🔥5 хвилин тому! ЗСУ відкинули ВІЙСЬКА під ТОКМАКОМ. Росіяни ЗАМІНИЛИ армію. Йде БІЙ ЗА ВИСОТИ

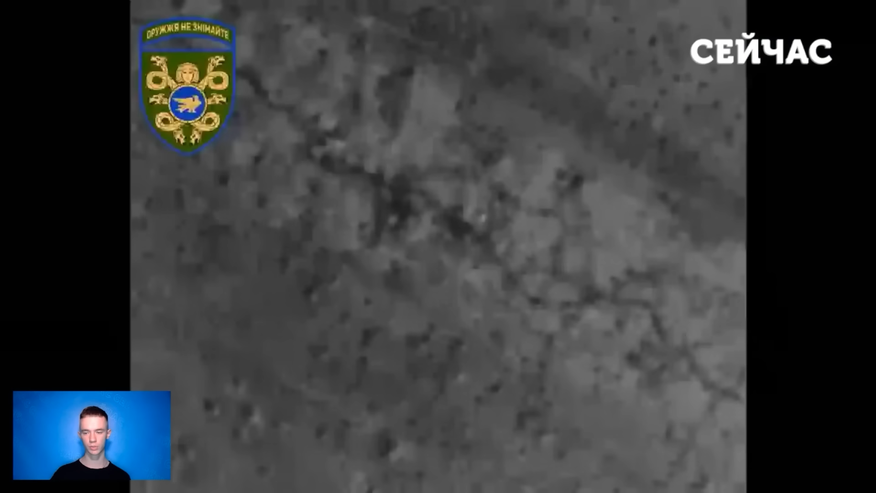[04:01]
Також на цій ділянці фронту під час нічного полювання наші захисники знищили групу російських загарбників. Такі кадри виклали бійці з 53-ї бригади. На них можна побачити,
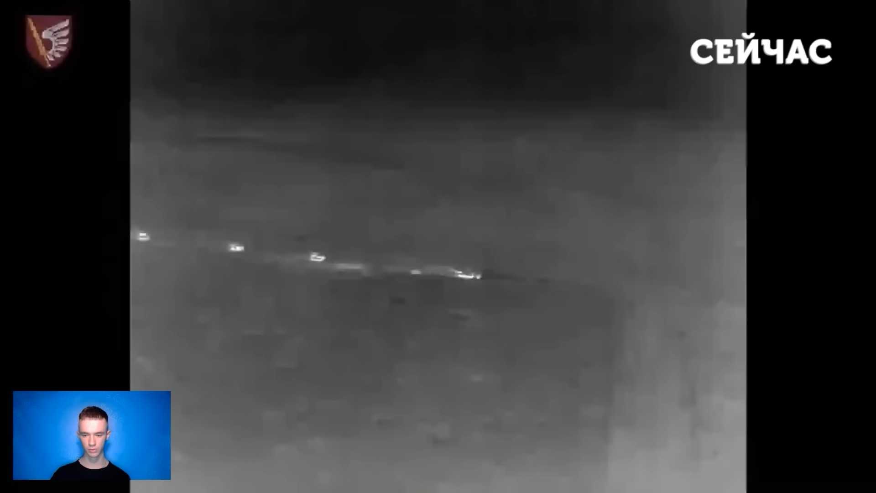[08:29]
Зокрема, воїни 79-ї десантно-штурмової бригади показали відбиття нічної атаки ворога. Про це повідомила пресслужба військових. На відео видно, як штурм українських позицій під прикриттям туману закінчився для супротивника розгрому. Ворог втратив 4 одиниці бронетехніки та відступив.
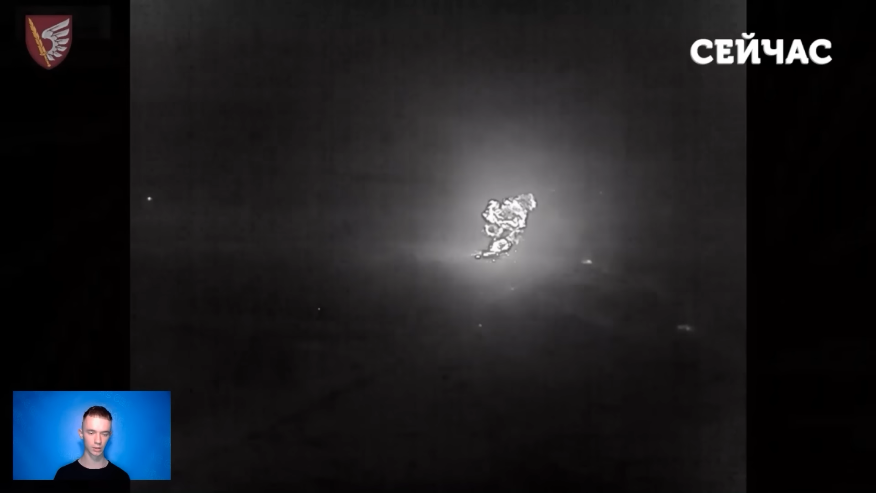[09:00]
Зокрема, можна побачити, що по колоні російської техніки відпрацювали наші артилеристи, мінометники та оператори протитанкових ракетних комплексів.